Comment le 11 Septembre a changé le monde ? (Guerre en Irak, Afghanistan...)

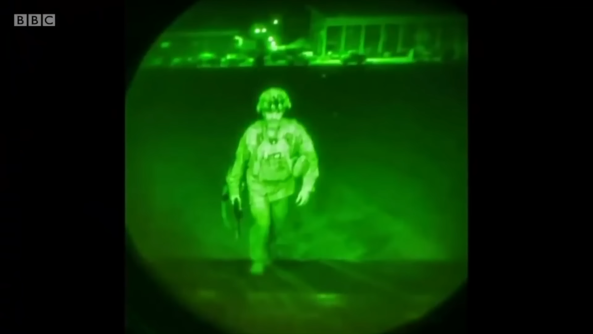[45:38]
Les derniers soldats américains auront complètement quitté le pays le 30 août, jour historique, que les talibans ont célébré comme une victoire contre les Américains.